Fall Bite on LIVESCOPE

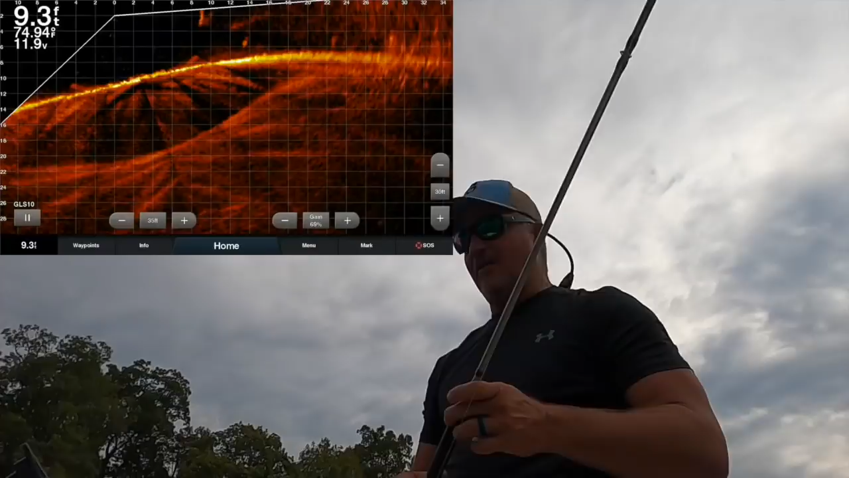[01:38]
On screen: depth 9.3 ft
crappie fishing fall fishing is fantastic so this is going to be a brush pile right here and some stragglers around there it looks like i floated off the pile a little bit
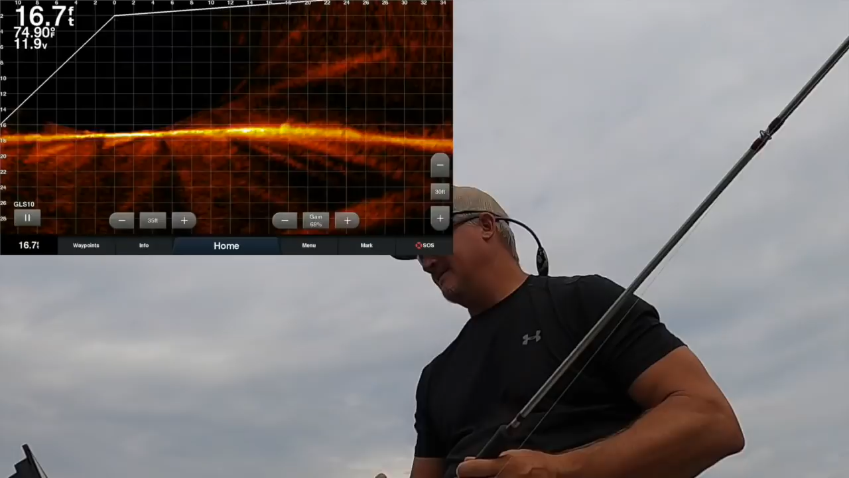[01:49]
On screen: depth 16.7 ft, water 74.90°F
all right so here comes our pile in the view look how stacked they are and they're on top of the pile um in the fall time you're going to have fish starting to separate themselves and they'll be on top of those piles
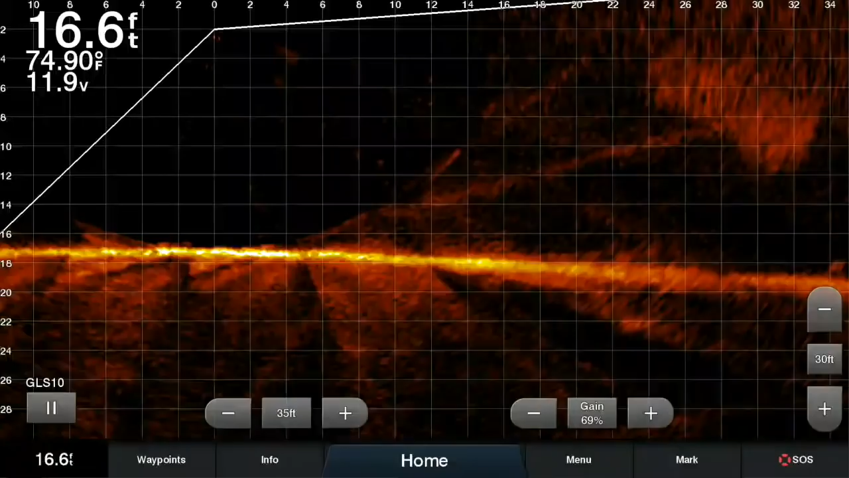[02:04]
On screen: depth 16.6 ft, water 74.90°F
more times than not they don't they necessarily will be tucked in and
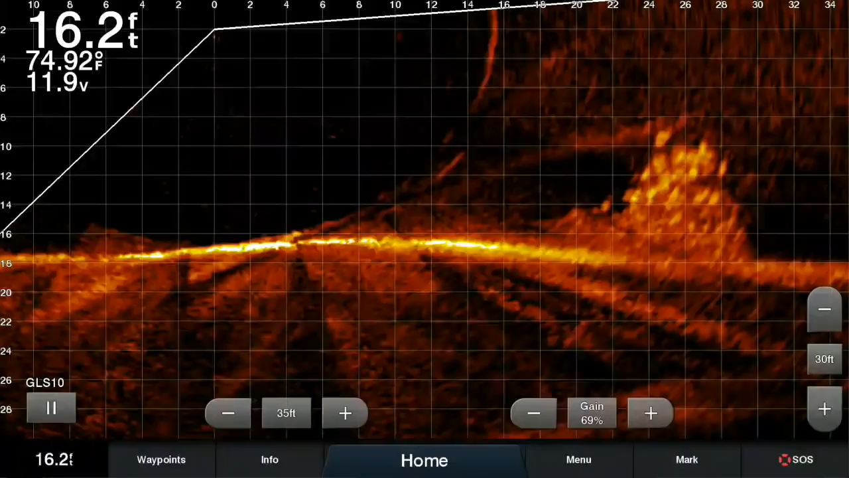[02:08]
On screen: depth 16.2 ft, water 74.92°F
all i do is i love casting to them starting off and you can see it coming in right about there it's coming in and we're right over the top of it we're going to see if we have any action here comes one sometimes i speed it up to see if i can keep them going
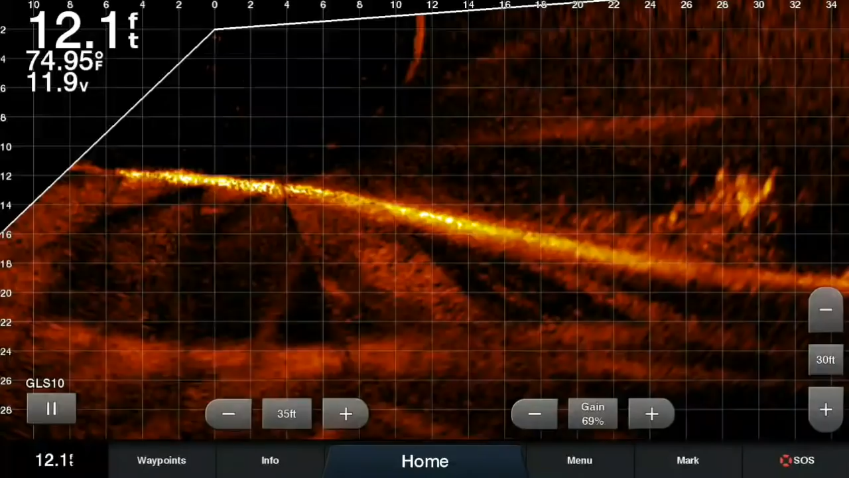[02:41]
On screen: depth 12.1 ft, water 74.95°F
oh and you saw that on active captain there we go that's fall fishing folks they are everywhere and right now they are stacked on all these piles we are going to even go to another pile
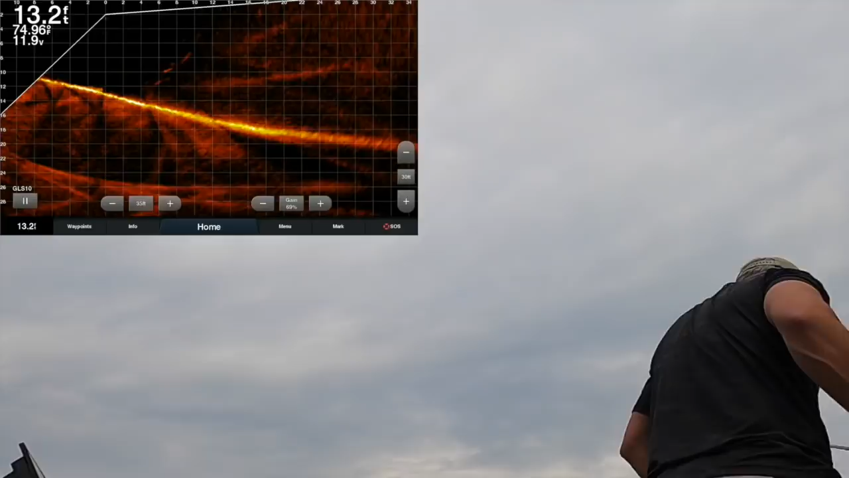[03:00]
now i think every lake's different but on my lake it seems like the fish will definitely separate themselves from the brush piles
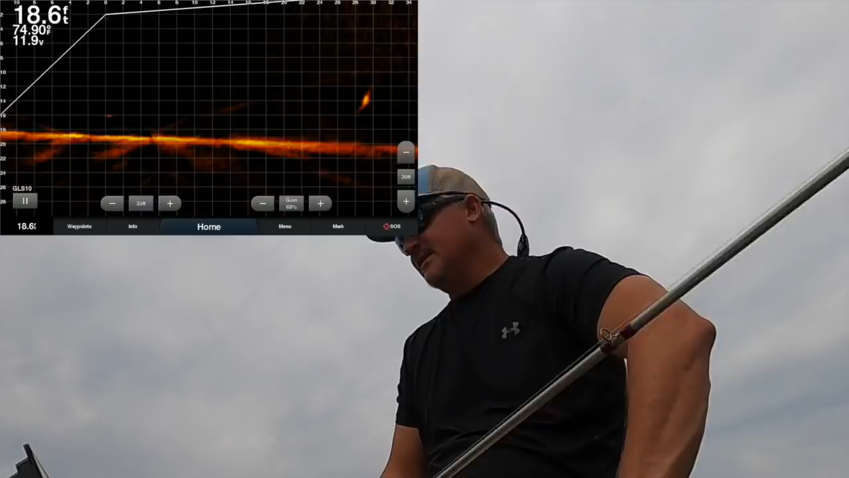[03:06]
On screen: depth 18.6 ft
and they might even just be 30 40 feet away from the brush pile they're in the area they're schooled up
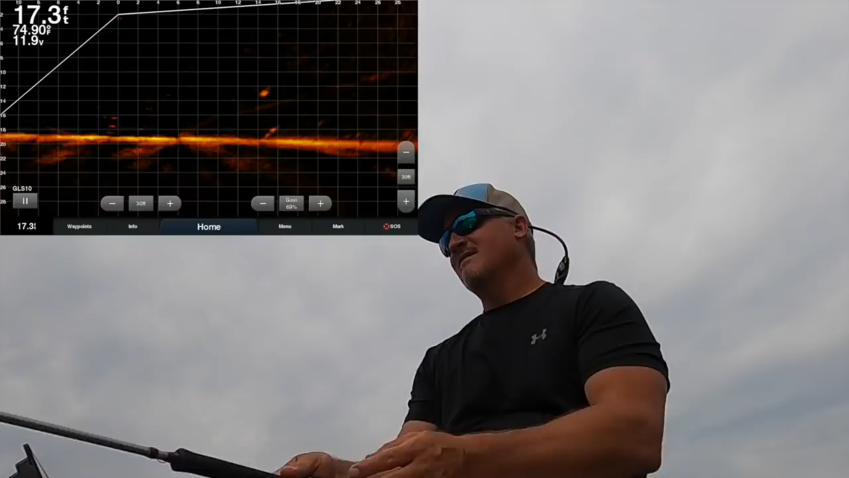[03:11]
On screen: depth 17.3 ft, water 74.90°F
they're moving around and sometimes they'll be a single like i'm dropping on this guy
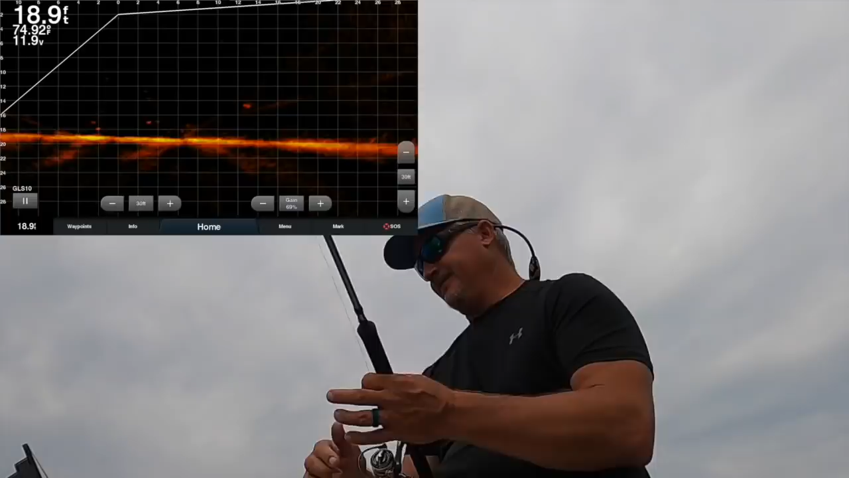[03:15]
On screen: depth 18.9 ft
right here but as i move from pile to pile i'm always searching for those loner uh fish those loner schools
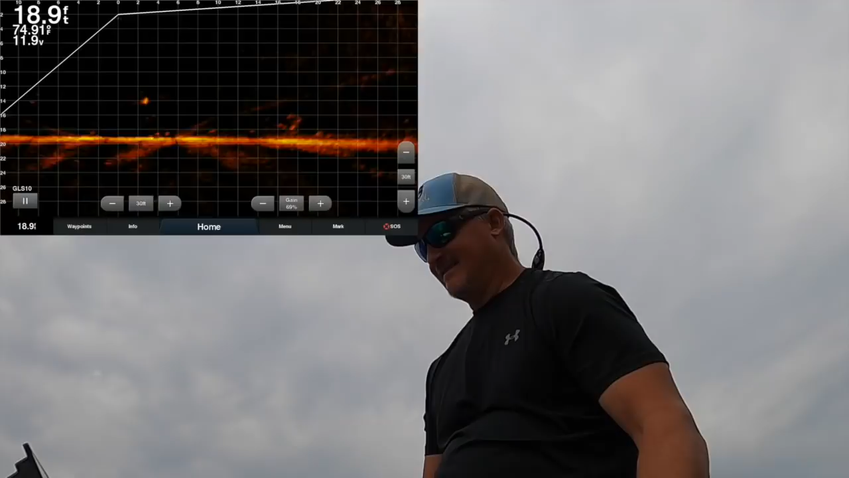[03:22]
On screen: depth 18.9 ft
of fish which we get a lot on my home lake and uh it's just funny how you can have a brush pile 40 feet away and there's not a fish on it but about in that 40 feet you'll find the school of fish that probably goes back and forth to that actual pile
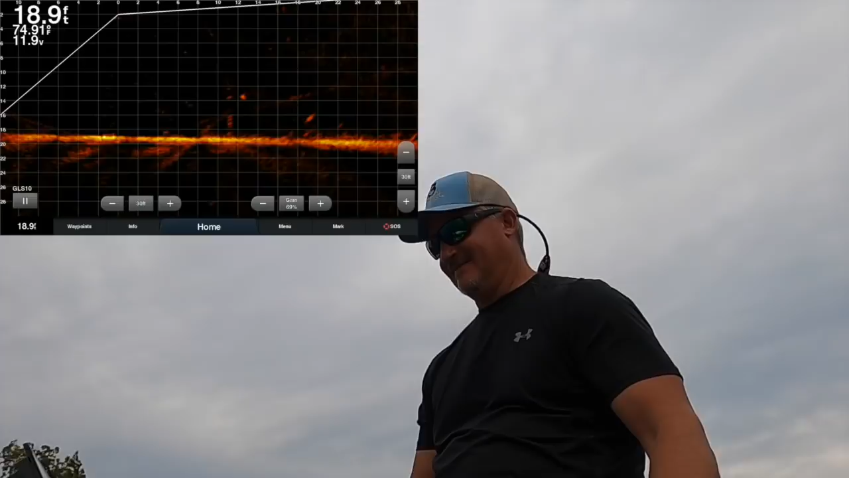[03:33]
On screen: depth 18.9 ft
now look how scattered those fish are right there and then you have you actually have some on the pile
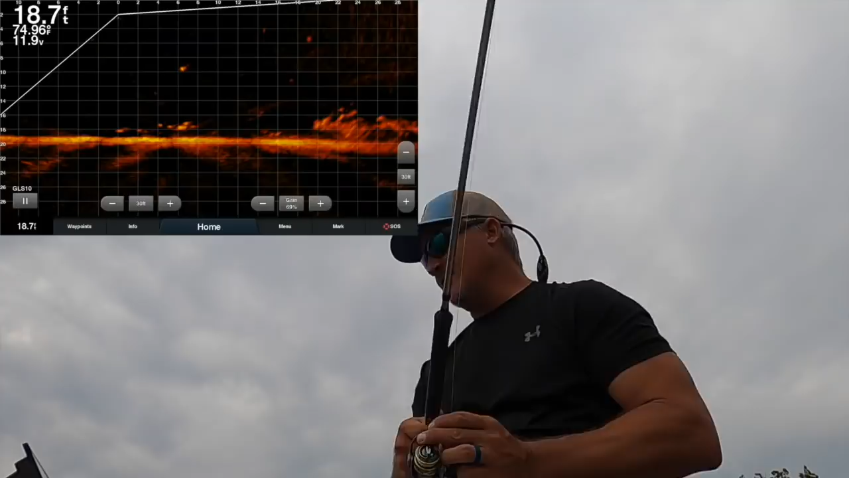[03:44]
On screen: depth 18.7 ft, water 74.96°F
a lot of those guys that are down there low are pretty good fish usually
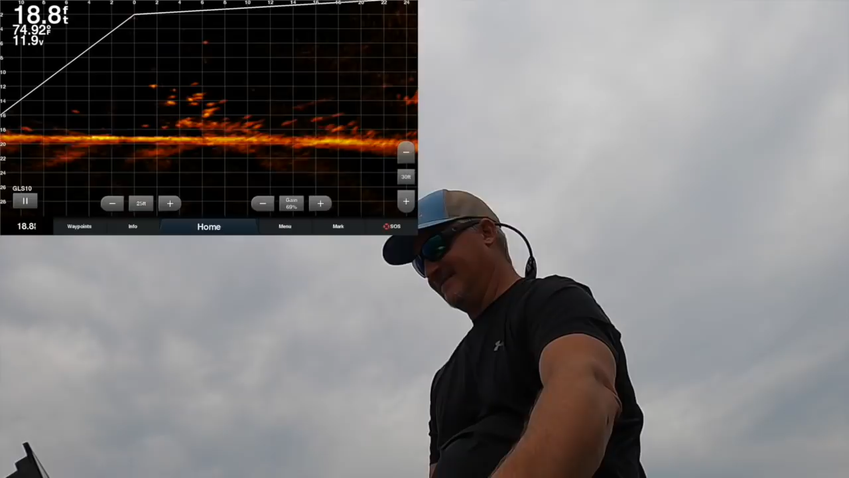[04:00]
On screen: depth 18.8 ft, water 74.92°F
oh we got one
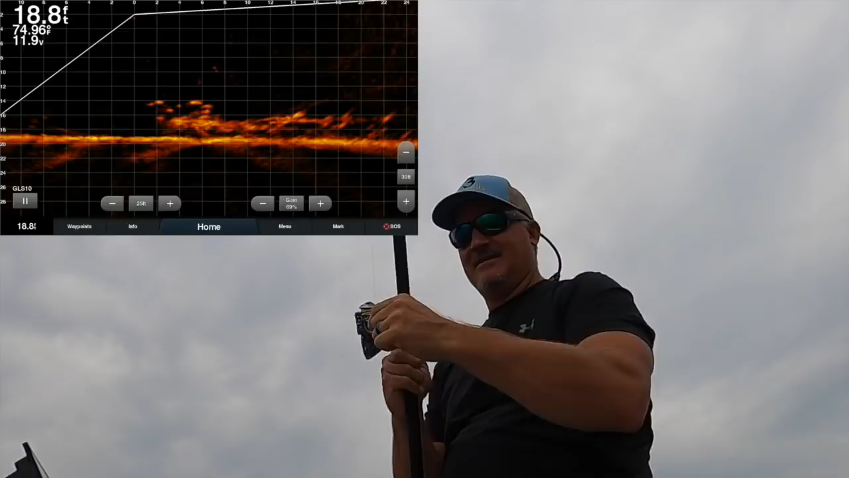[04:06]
well this guy is a little bit small we're gonna find a different pile